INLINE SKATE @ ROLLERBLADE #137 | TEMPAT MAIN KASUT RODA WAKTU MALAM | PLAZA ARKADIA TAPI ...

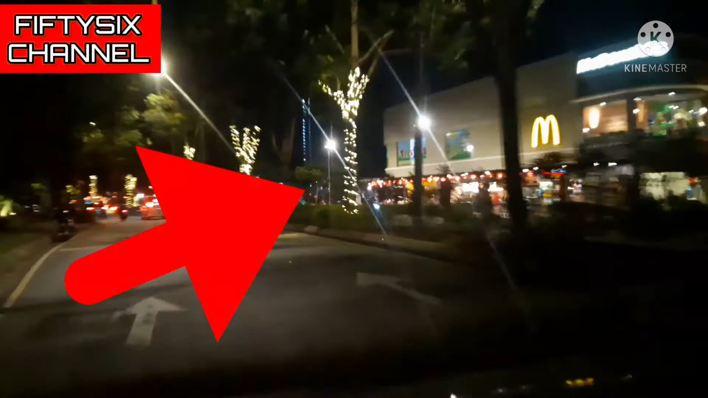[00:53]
Ok, aku akan main kat sebelah kiri korang sekarang. Yang lapang lah.